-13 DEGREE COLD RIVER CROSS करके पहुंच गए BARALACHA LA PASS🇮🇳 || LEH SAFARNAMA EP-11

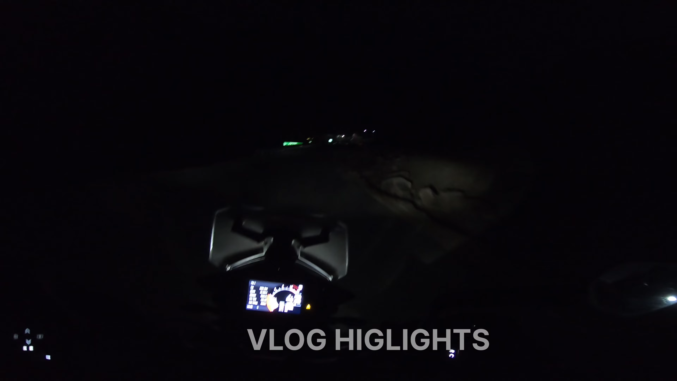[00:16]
मतलब ये तो मतलब पूरे पहाड़ों में कहीं लाइट ही नहीं है, रोड लाइट से भी है।
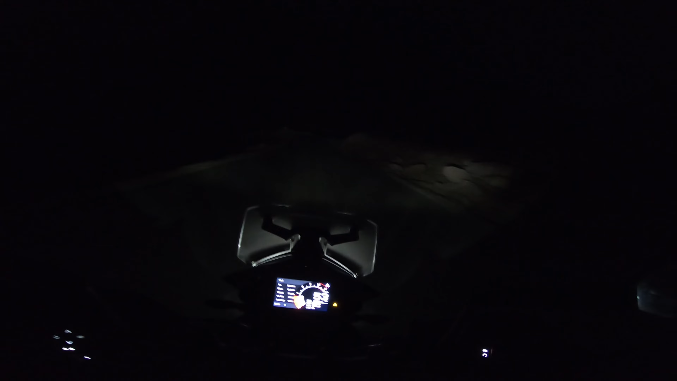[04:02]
दोस्तों शाम के 6:30 बज चुके हैं और अभी भी हम लोग दारचा नहीं पहुंचे हैं। अभी जिंग जिंग बाहर आया है और कुछ भी नहीं दिख रहा भाई, मतलब ये तो मतलब पूरे पहाड़ों में कहीं लाइट ही नहीं है, रोड लाइट्स ही नहीं है।
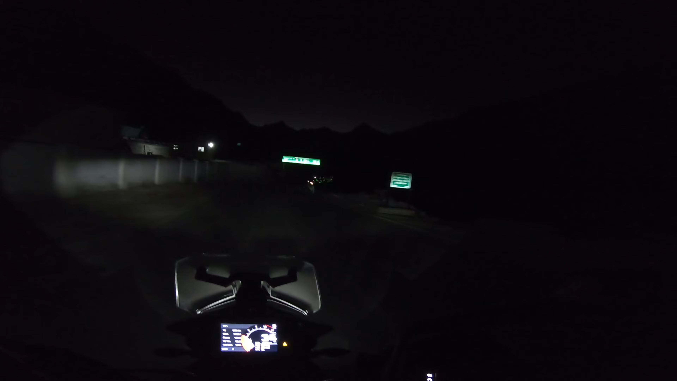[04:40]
अटल टनल है 91, पतिसो है 9 किलोमीटर्स, दिल्ली है 664। गाइस हम लोग दारचा पहुंच गए हैं। शिंकुला के लिए ये रास्ता जा रहा है, 12 लाचला के लिए ये।
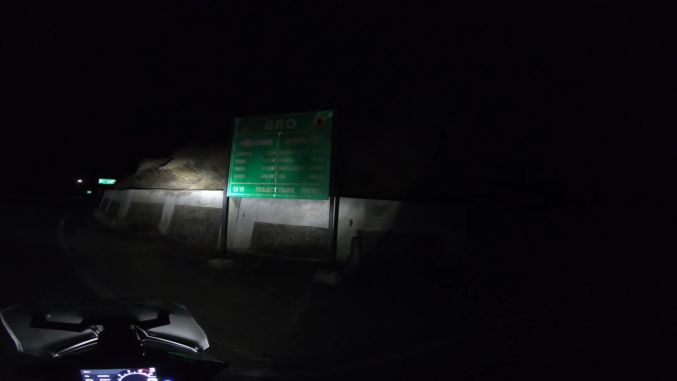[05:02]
ले 326 किलोमीटर यहां से है तो हम लगभग 326 किलोमीटर्स कर आए हैं। अभी देखते हैं होटल कहाँ मिलता है। ये दारचा विलेज है,